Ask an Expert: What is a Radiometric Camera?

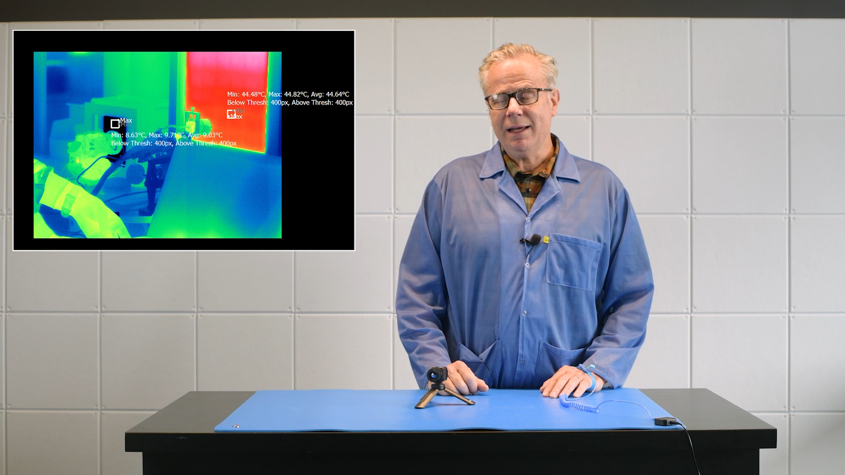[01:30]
you can estimate through these equations the actual temperature of the surface. Now you have to know a lot about the surface, the surface emissivity,
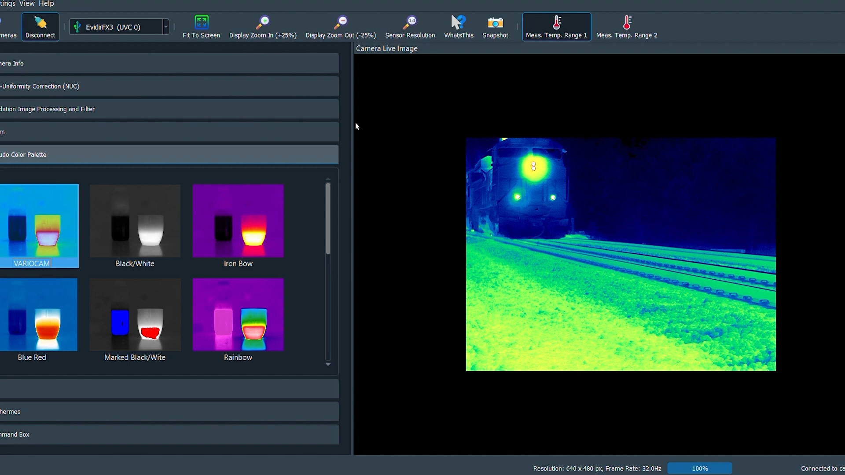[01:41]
the atmospheric transmission, maybe the distance to the to the target that you're trying to measure but when you have all that information and
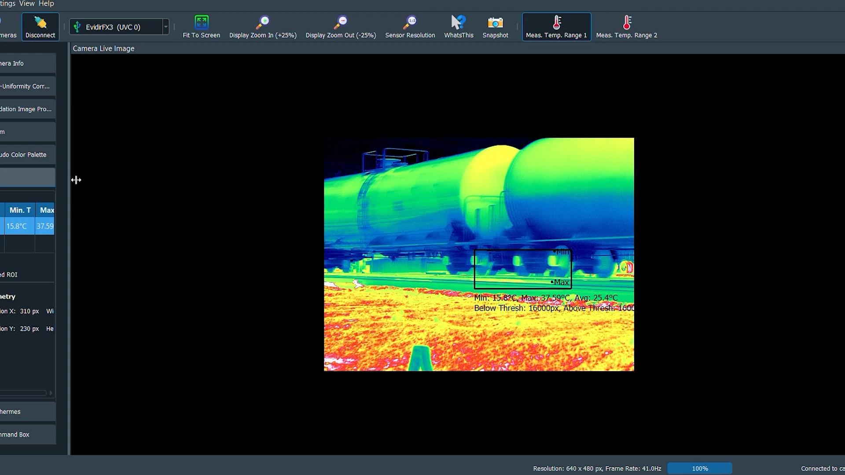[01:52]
On screen: min 15.8°C
the cameras are radiometrically calibrated that means that the manufacturer is taking care of all the equations
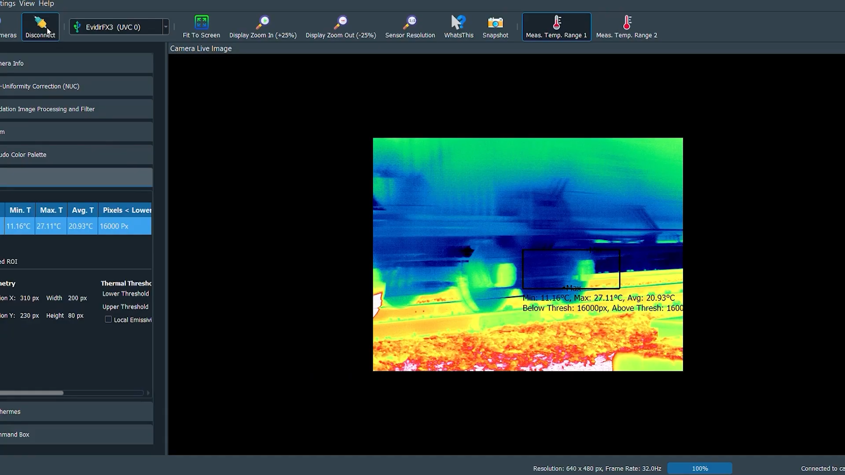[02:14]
On screen: max 27.11°C, min 11.16°C
So you get an image of pixels indicating temperature instead of an array of pixels
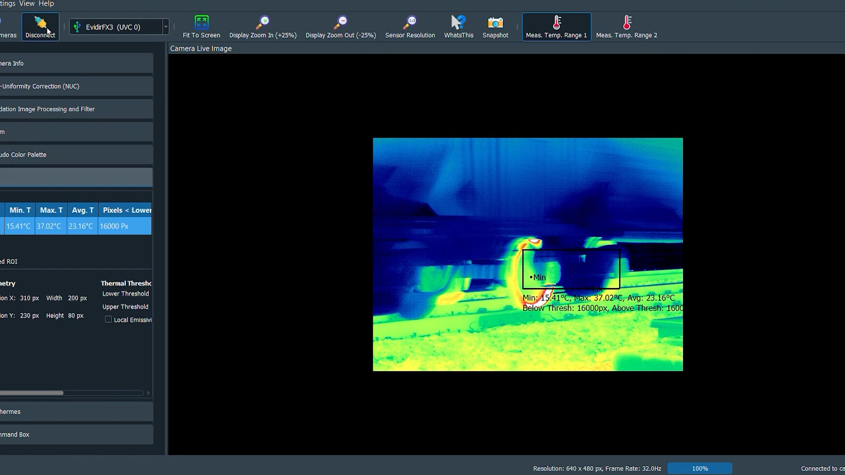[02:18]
On screen: max 37.02°C, min 15.41°C
just measuring the intensity and creating an image.
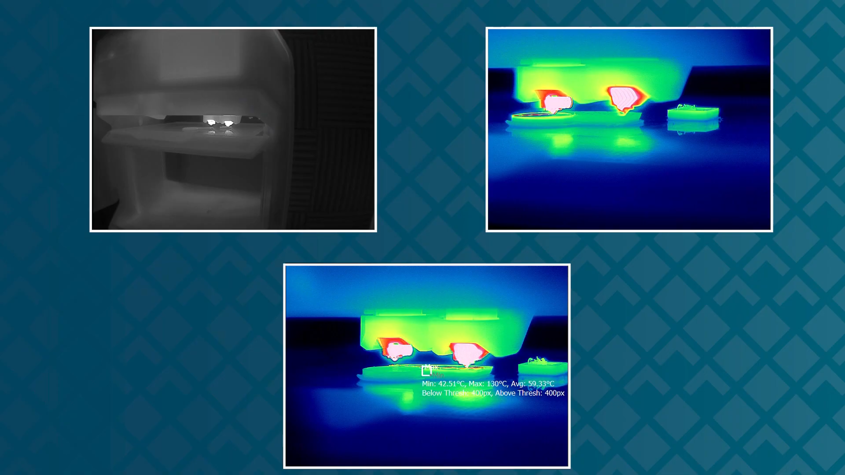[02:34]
On screen: max 130°C, min 42.51°C
The Evadir is a radiometric camera. It outputs on digital lines arrays of calibrated imagery.
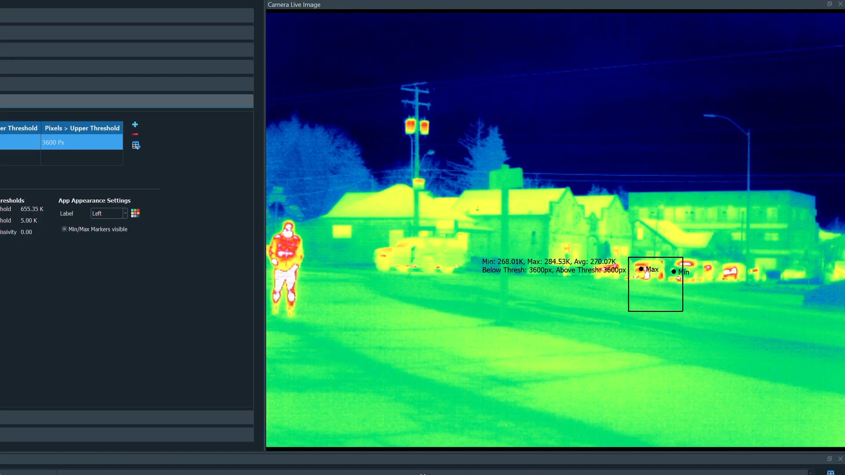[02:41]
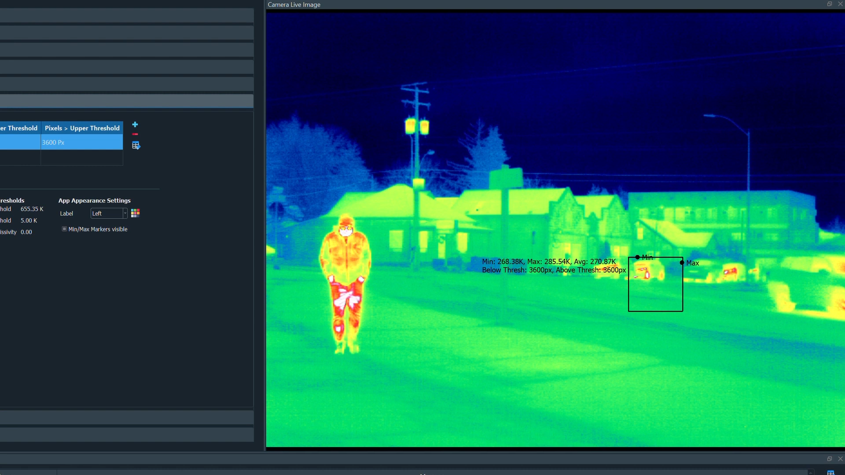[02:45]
All the smarts in here with appropriate inputs from the customer will
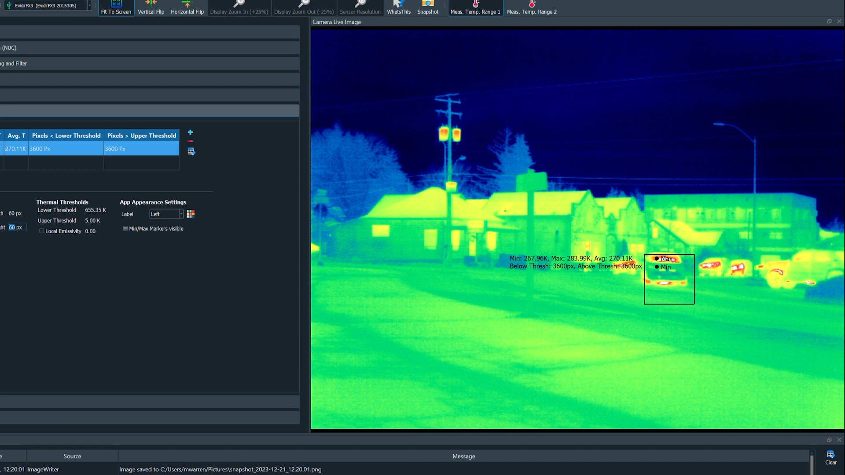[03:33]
It's small. It's designed for integrators. It's designed for accurate temperature measurement.